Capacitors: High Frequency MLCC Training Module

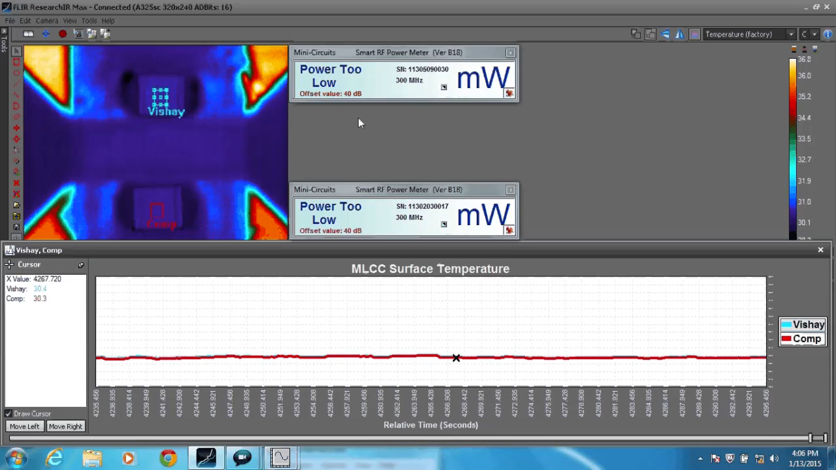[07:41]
The 1111 case size Vichet capacitor is shown at the top of the camera image. The respective power sensor displays are to the right, indicating power level in watts. With no power applied, no current flows, and the capacitors have the same ambient surface temperature of approximately 30 Celsius. When power is turned on, coupling equal power levels through the capacitors to their respective loge. Each capacitor passes approximately the same amount of current, but the Vichet capacitor, indicated by the blue trend, is more than 2 degrees C cooler than the competitor part.
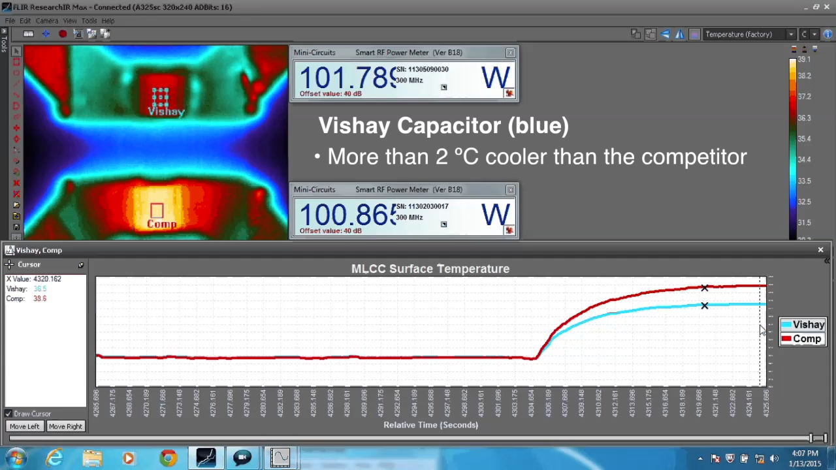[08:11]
Another way to compare the efficiency of the Vichet capacitor is